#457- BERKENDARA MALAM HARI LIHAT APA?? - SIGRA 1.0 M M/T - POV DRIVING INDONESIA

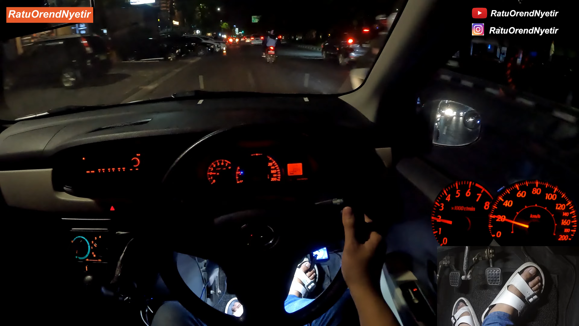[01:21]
geser cek spion kanan kira-kira sudah lolos dari tangan berarti sudah lolos ya jadi atas kiri kanan mobil itu posisinya ada di lingkar setir kalau kita perhatikan kan seluruh bodi ini rasanya luas banget ya brai kita main skala skalanya satu banding setir jadi lebarnya mobil ini selebar setir kira-kira setir kita berada di dalam lintasan maka mobil kita juga berada di dalam lintasan untuk meyakinkannya cek aja spionnya
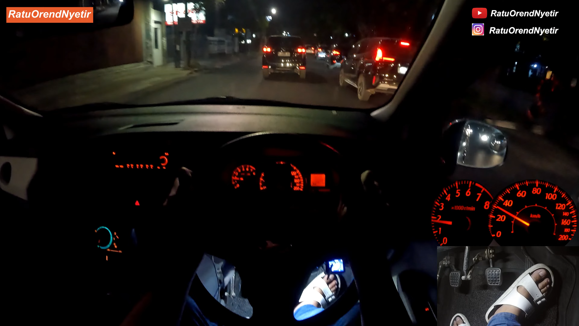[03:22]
kita berada di belakang mobil tersebut kemudian di intip dari kanannya sedikit jadi rada ngintip sedikit gini brai nah jadi kita bisa lihat depannya Innova ribon ini jangan banyak-banyak nanti yang sebelah terganggu kita tipis aja wow mobilnya dibungkus plastik
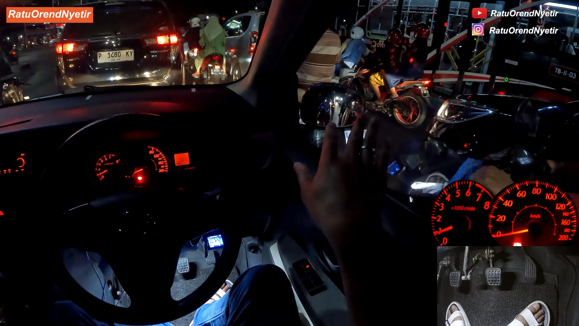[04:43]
remnya bis ini ini kan mercedes-benz itu enak ngelihat dari efek pengremannya itu bagus posisi kita cenderung di depan karena baris di nomor dua kita harus sikap ketika lampu hijau lampunya ini ketutupan spion persiapan kaki di atas pedal kopling dan pedal gas masuk satu setengah kopling
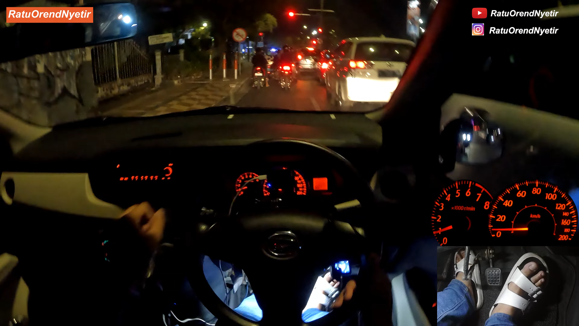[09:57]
banget kita nggak bisa masuk terjepit dia pun nggak bisa masuk seperti ini R3 ini terlalu kiri sehingga Mas Prey nggak bisa masuk rem tangan lagi istirahat oke sudah hijau masuk satu cari setengah kopling lepas rem tangan mobil jalan sentuh gasnya sambil lepas kopling sambil dorong gas lebih dalam masuk gigi